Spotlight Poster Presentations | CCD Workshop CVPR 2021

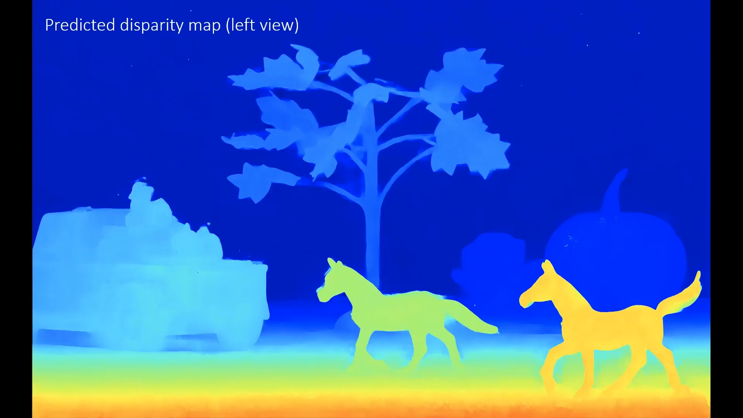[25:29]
our method can reconstruct both RGB image and disparity with high accuracy in a large depth range. We further compare our method to conventional stereo system with the same aperture size.
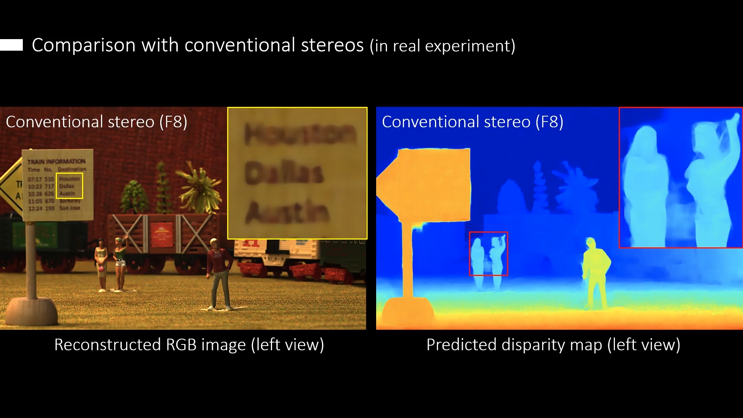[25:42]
Our method outperforms conventional designs in a high-quality reconstruction with clear details and sharp edges.